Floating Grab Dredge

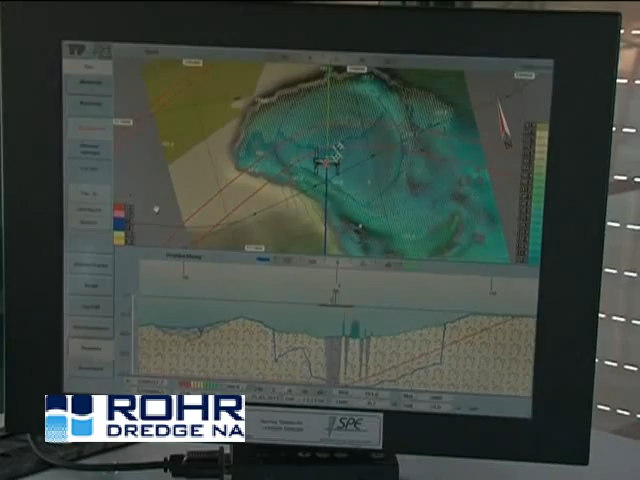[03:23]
The display shows data on the slope of cutting as well as the borders of the digging area as a bird's eye view or in profile section.